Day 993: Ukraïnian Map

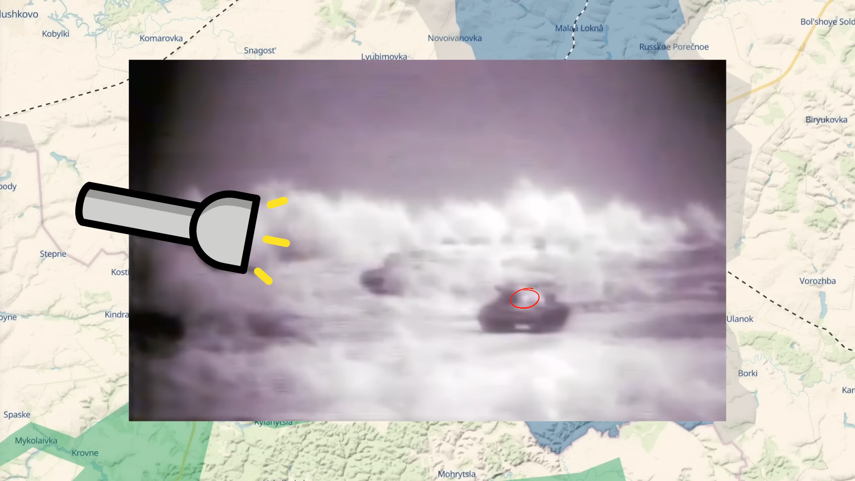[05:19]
But in the modern era, yep, you guessed it, a copperhead's new best friend is a small quadcopter painting a continuous laser signal on the target for honing purposes of the precision guided munition.
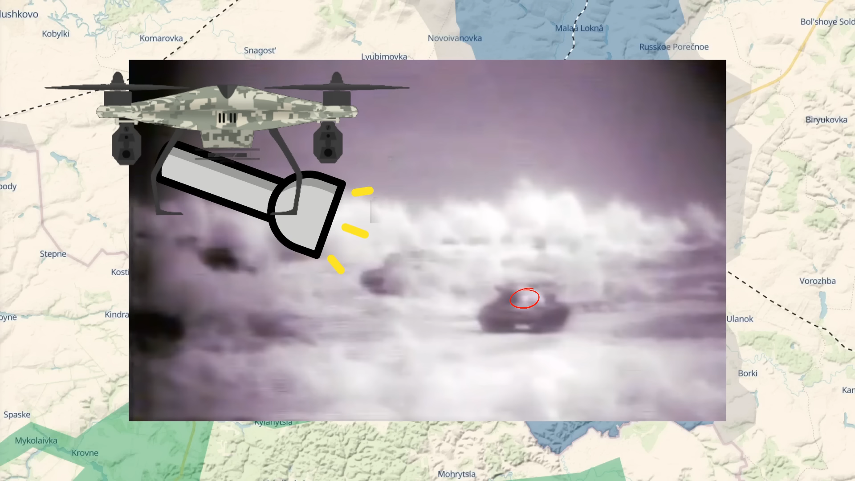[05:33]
So from the point where the laser targeting is in place, the whole event takes about 30 seconds to hit and destroy the target with.